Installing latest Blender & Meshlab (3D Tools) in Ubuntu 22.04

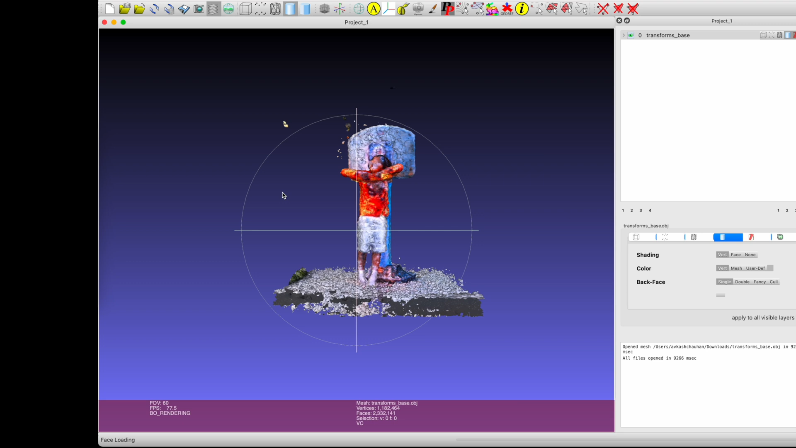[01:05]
I will be importing the 3D object which we have exported earlier and as you could see here that this is the very first object which has the
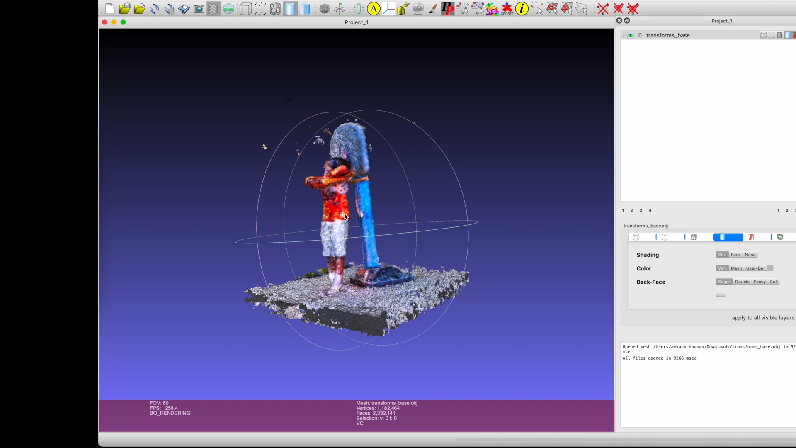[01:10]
vertices color built into which and here as you could see that even in this scenario
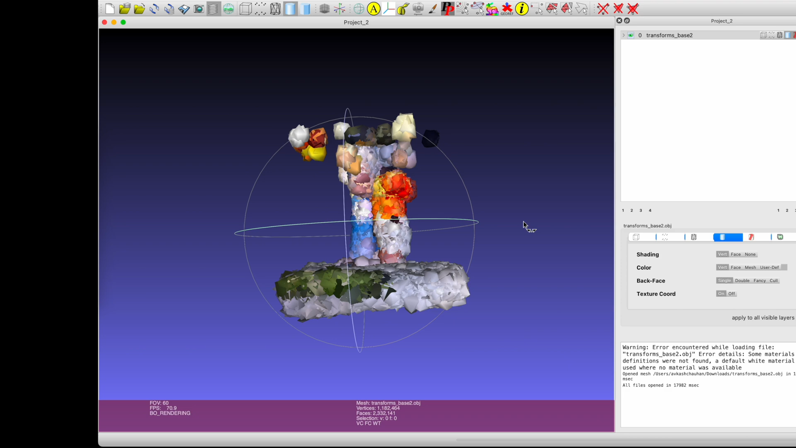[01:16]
the 3D model is loaded and again you could see the color and non-color.